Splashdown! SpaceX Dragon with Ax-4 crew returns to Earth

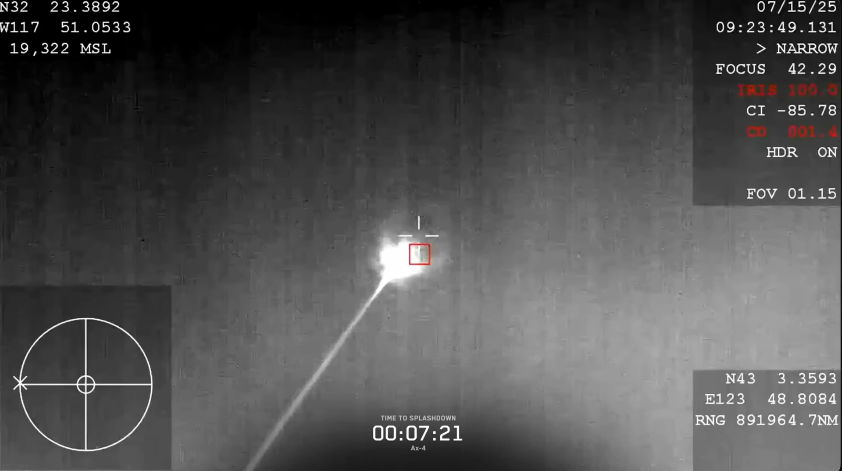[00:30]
Now, that blackout period is expected to conclude at 2.25 a.m. Pacific time, so just a couple more minutes here, and then hopefully we'll get some comms back between the core and the crew.
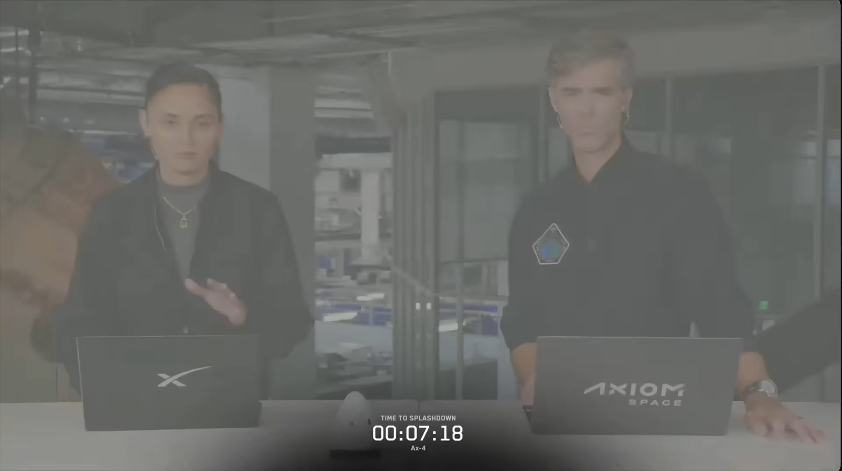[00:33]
But in the meantime, at least got some cool views of the crew almost back down here on Earth. Exactly right. And, you know, making that kind of visual confirmation is such an important part of what we're tracking today. We're tracking a lot of very dynamic operations. And so being able to see what we see on the screen there is incredibly important for mission controllers.
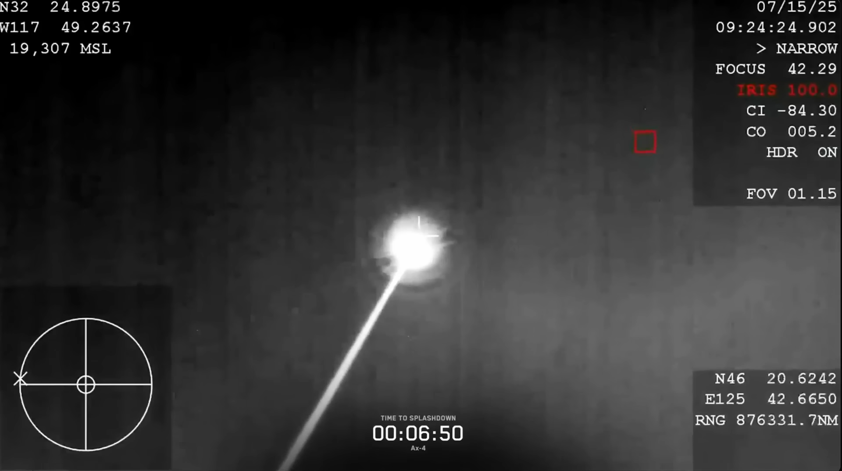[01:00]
Dragon, SpaceX, comm check. Again, we may not hear the crew until they do get those comms back, that acquisition of signal. Dragon, SpaceX, comm check.
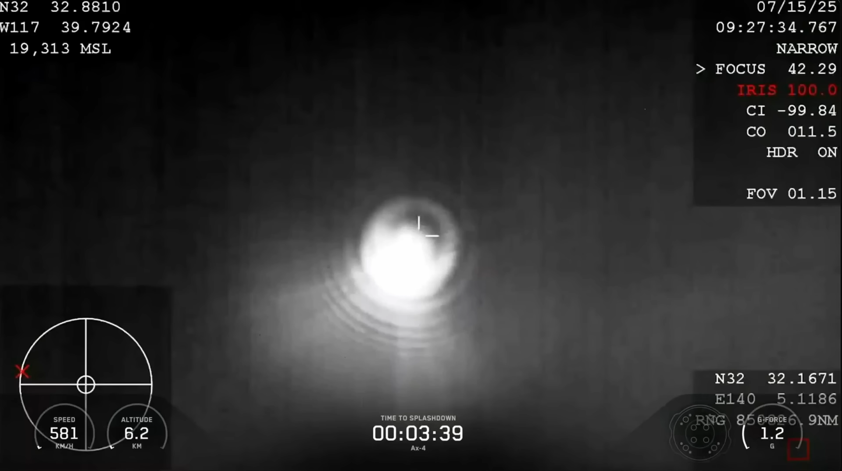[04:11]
Then just before drogue deployment, seats automatically rotate to 26 degrees, which we just saw there,
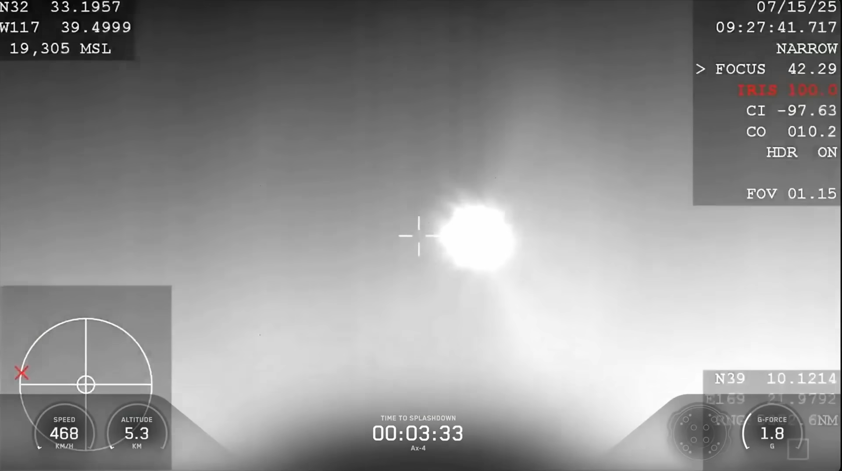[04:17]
to keep the crew within acceptable G limits for entry and landing.
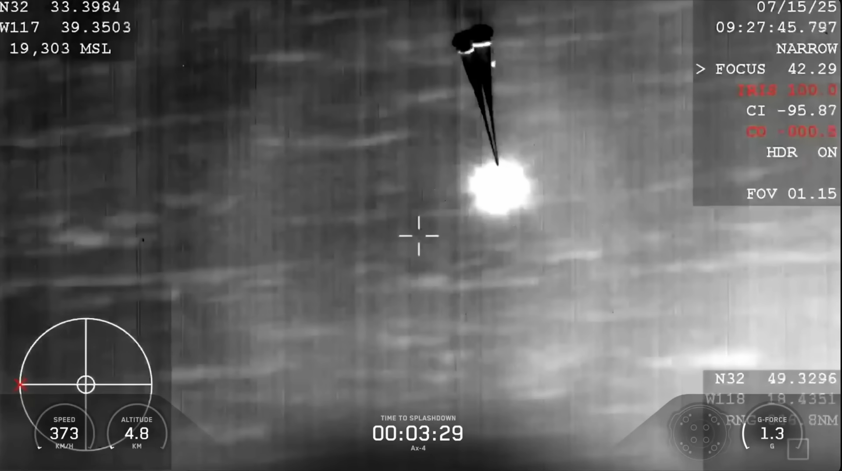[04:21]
Excellent view. Great view. Drogue parachutes are deployed.
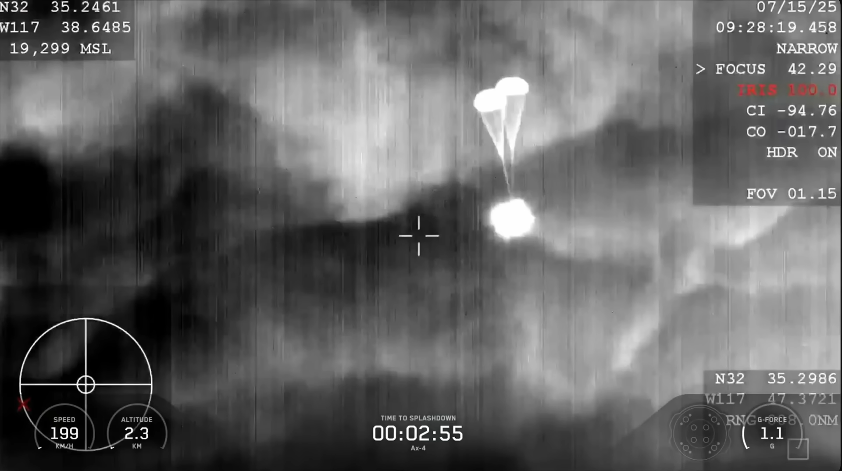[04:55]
Those drogue parachutes are fully deployed now, so we do expect those main parachutes to deploy here shortly.
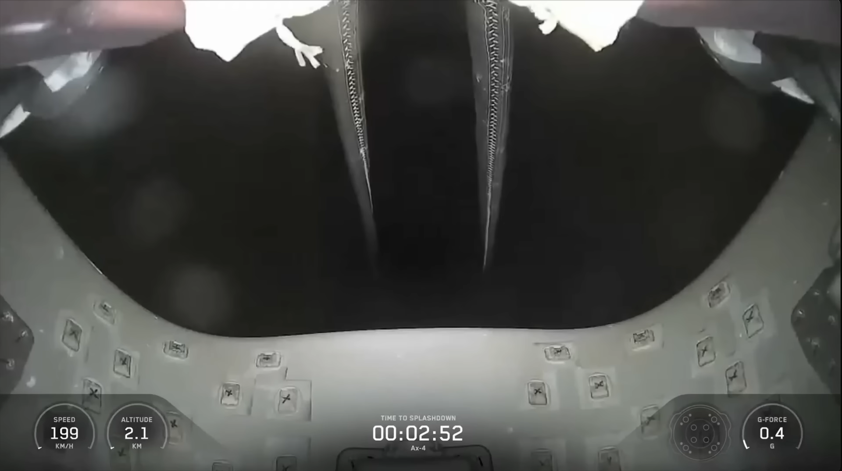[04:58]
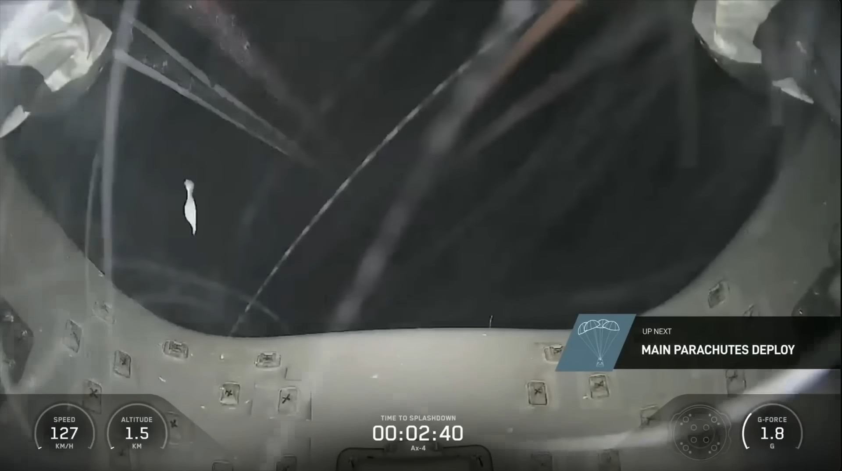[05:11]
If you're just joining us, we have now confirmed that the
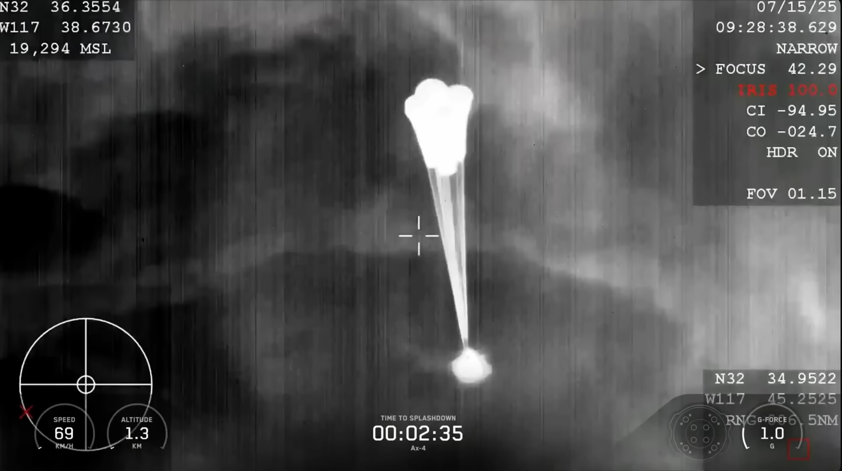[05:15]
AX-4 crew on their return home is roughly two and a half minutes out from splashdown, and our main chutes have deployed.
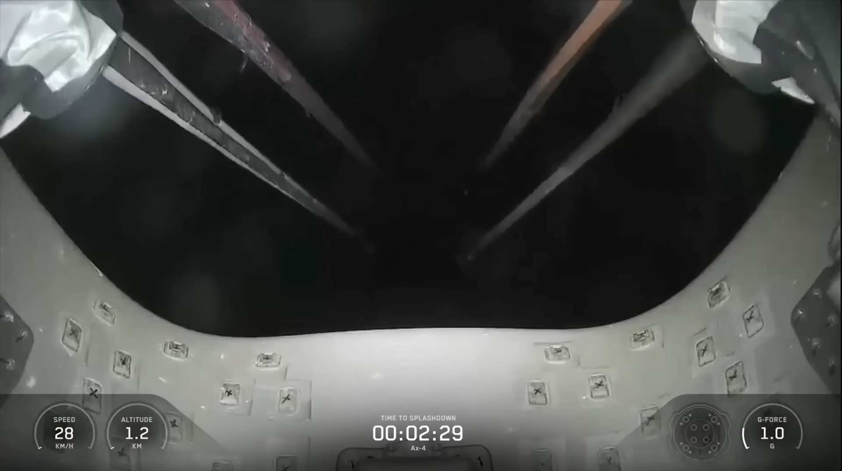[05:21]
Main chute descent rate nominal.
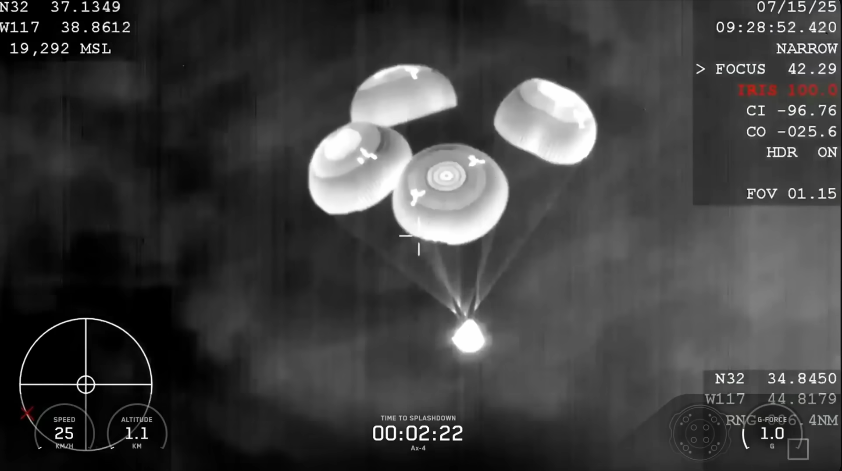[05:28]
Copy. Main chute descent rate nominal. We're still 1,000 meters for it.
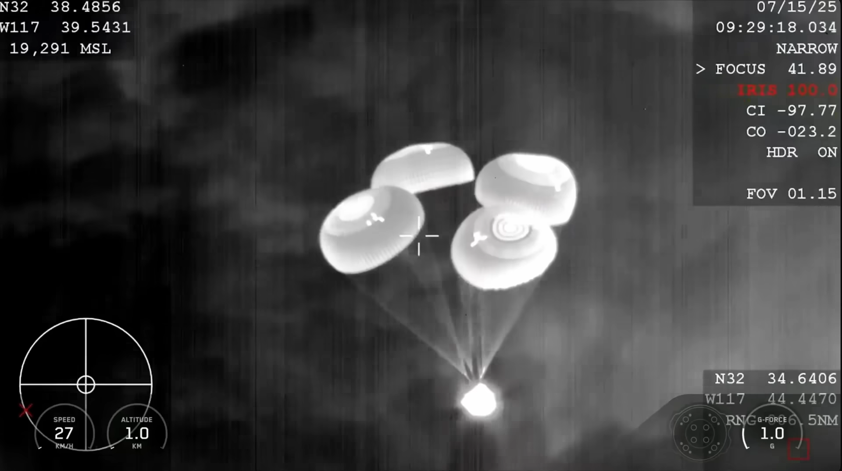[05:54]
Again, we are going to be slowing down the vehicle from 350 miles per hour all the way down to just about 15, 16 miles per hour by the time that the vehicle touches down and splashes down into the ocean. Exactly right. You know, you mentioned these beautiful visual confirmations that we're getting. An important aspect of today's specific splashdown is that it's occurring at night. Dragon, 800.
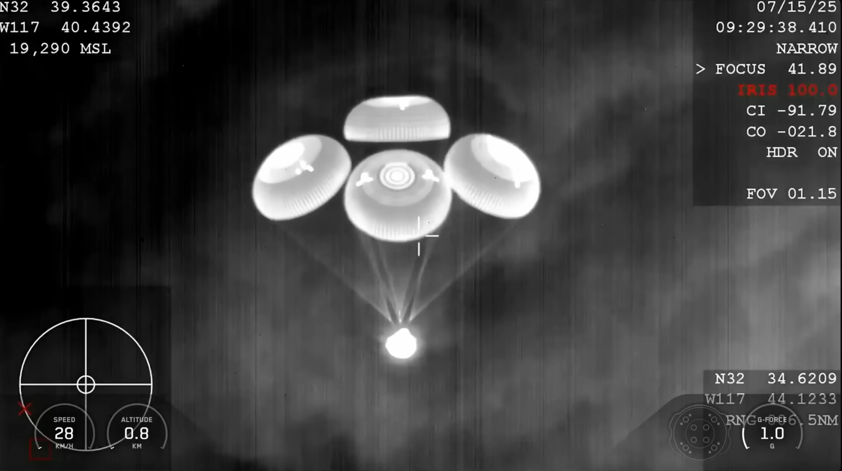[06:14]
Copy. 800 meters. Commander Peggy Whitson confirming the spacecraft's altitude as it's making its descent into the Pacific Ocean just off the coast of San Diego in Southern California. Yes, love that.
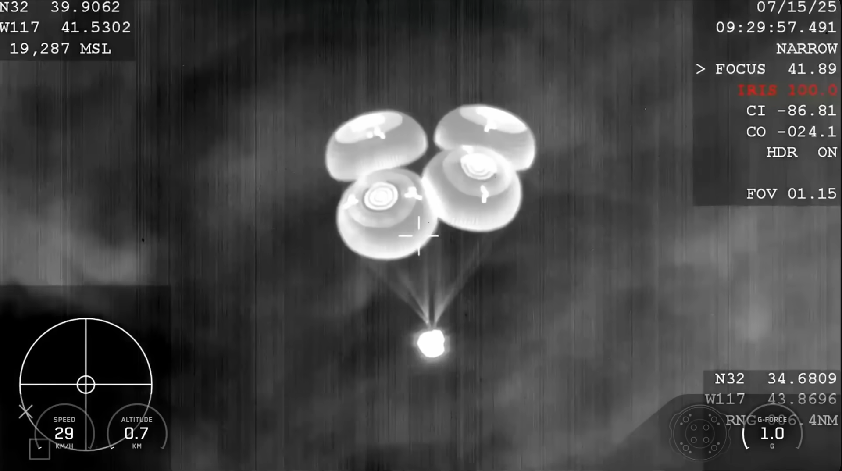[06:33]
It's coming off the coast of my hometown. 600 meters.
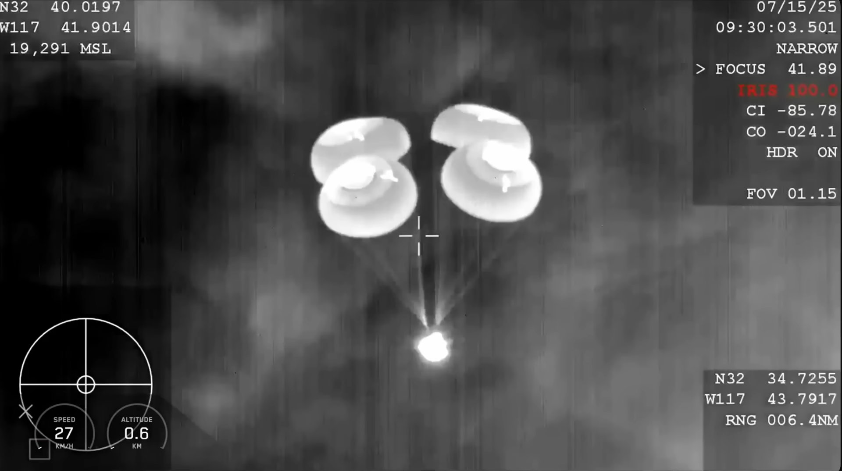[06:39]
600 meters.